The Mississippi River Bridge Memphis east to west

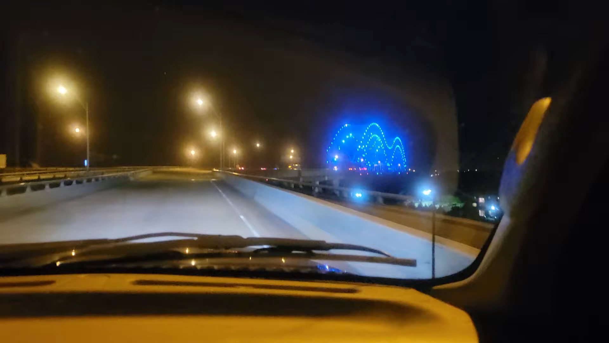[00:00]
This is the bridge in Memphis over the Mississippi River, and it's all lit up, and it does a really cool light show. Wow, look at that.
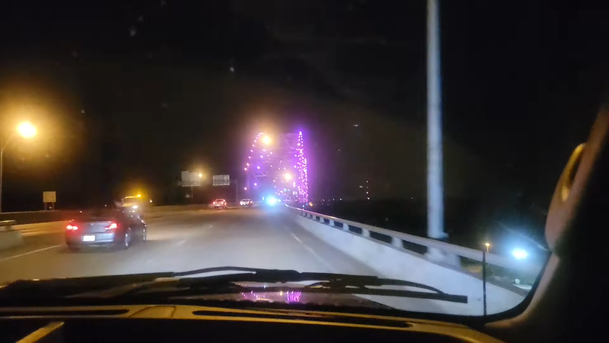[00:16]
Yeah, look at the other bridge. There's another bridge? Yeah, right there.